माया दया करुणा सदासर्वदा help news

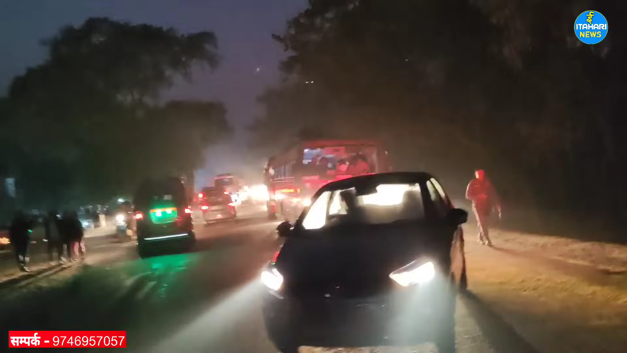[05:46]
दर्शकहरु म गाडी रोक्दैछु यहाँनेरि गाडी रोकौ हात्ती फेरि आयो हात्ती आइरहेछ रोकौ रोको गाडी
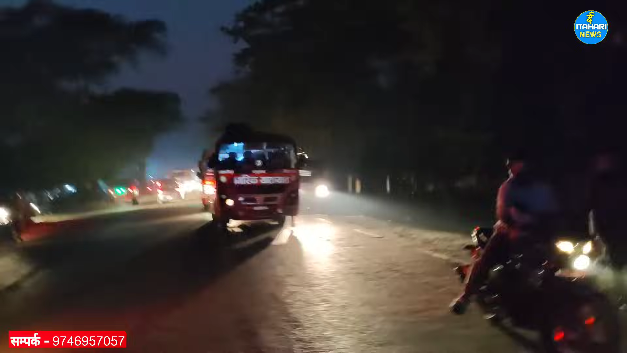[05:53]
तपाईँले रोको गाडी फेरि आत्यो आउनु आउनु हात्ती आउँछ कसरी बिस्तारो हाँक्नु भएको त्यति हो आयो आयो डजन बालौ दर्शक पनि हेर्नुहोस् यहाँ फेरि हात्ती अघि एक फुल गरे उता गाडी रोको उताको